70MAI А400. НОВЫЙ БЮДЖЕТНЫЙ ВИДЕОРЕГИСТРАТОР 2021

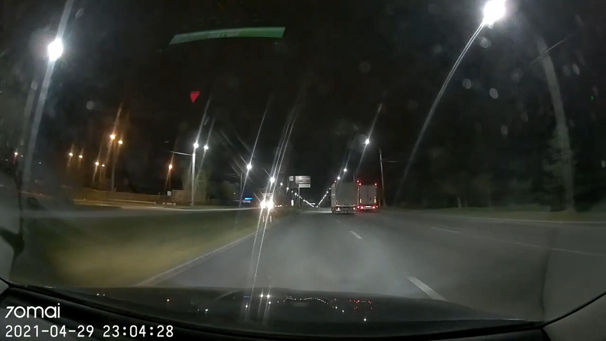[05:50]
Подытожив, могу сказать, что она в целом неплохо отражает дорожную обстановку. Но какие-то детали рассмотреть крайне сложно. А если добавятся блики во время дождя, будет ещё хуже. Можно сказать, что происходит хорошая фиксация дорожной ситуации.